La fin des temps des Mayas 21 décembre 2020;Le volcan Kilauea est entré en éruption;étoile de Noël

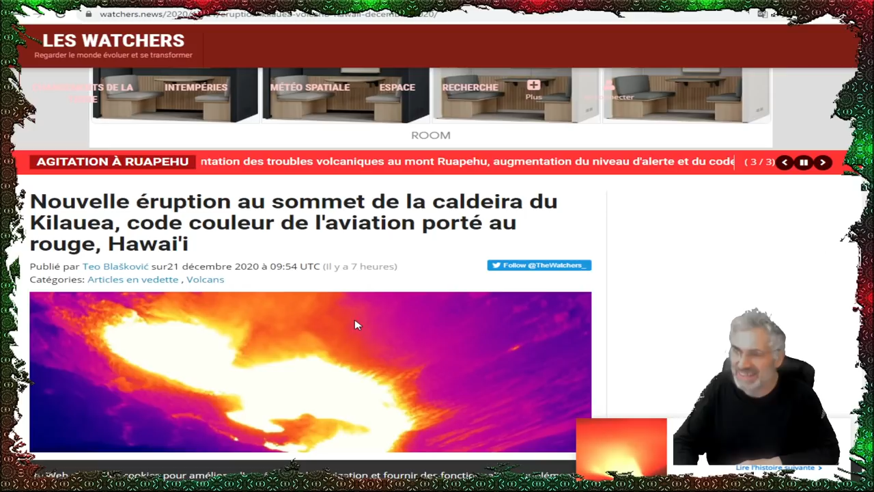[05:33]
Code couleur de l'aviation porté au rouge. Une nouvelle éruption a commencé dans la caldera du sommet de Kiloé, Hawaï, le 21 décembre 2020.
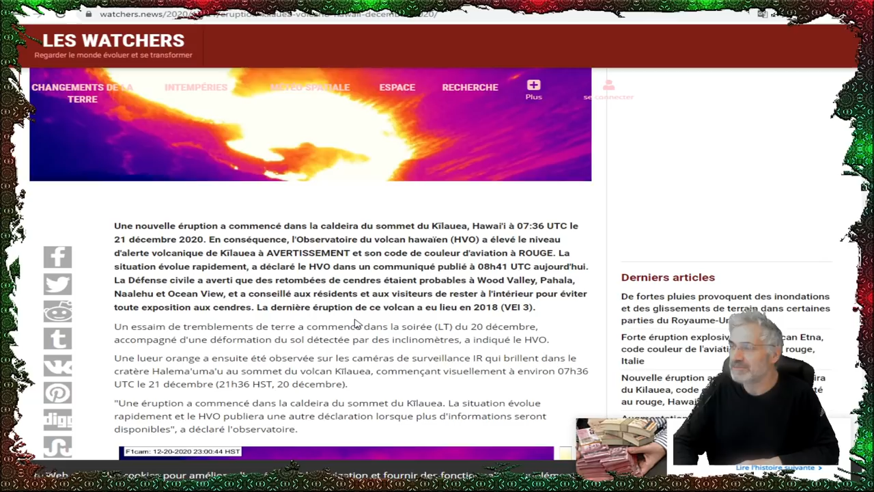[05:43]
En conséquence, l'observatoire du volcan Hawaï, l'Hawaïen, a élevé le niveau d'alerte volcanique. Et on a mis l'alerte et le code pour l'aviation au rouge. La défense civile a averti que des retombées de cendres étaient probables dans plusieurs villes.
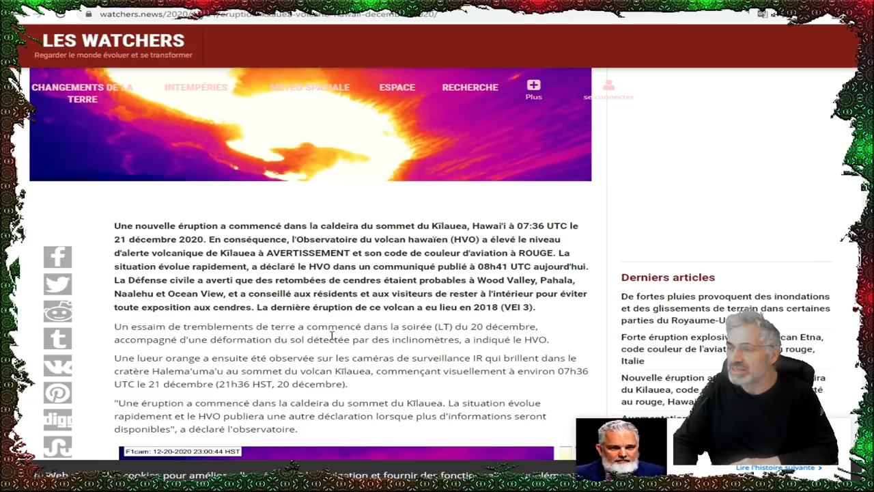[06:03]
Et on a conseillé aux résidents et aux visiteurs de rester à l'intérieur pour éviter toute exposition aux cendres. On peut voir des grosses explosions.